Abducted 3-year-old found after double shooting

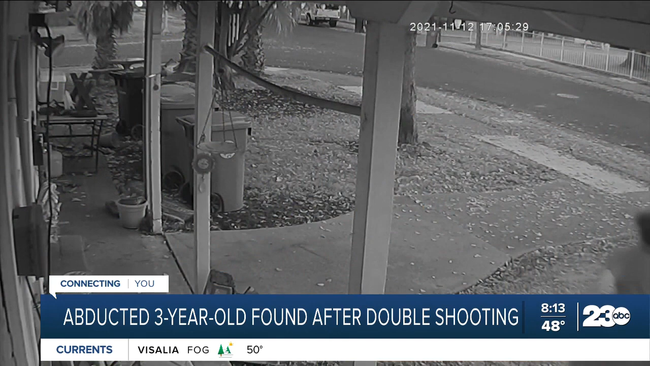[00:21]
A child abduction unfolding on the 3900 block of 63rd Street Friday night. Watch the video again. We can see the child's mother running to a neighbor's for help. A man approaches her and reaches for the young boy.
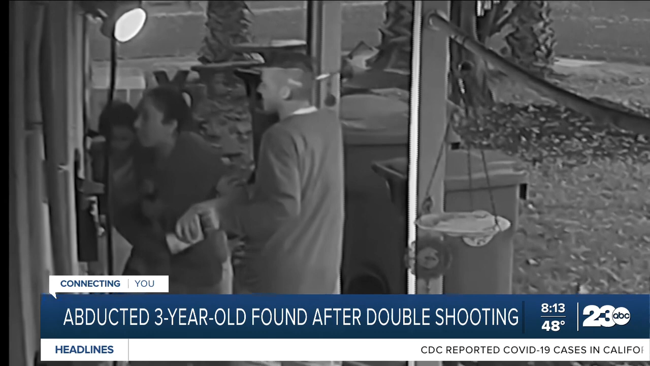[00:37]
We've paused the video here due to its graphic nature.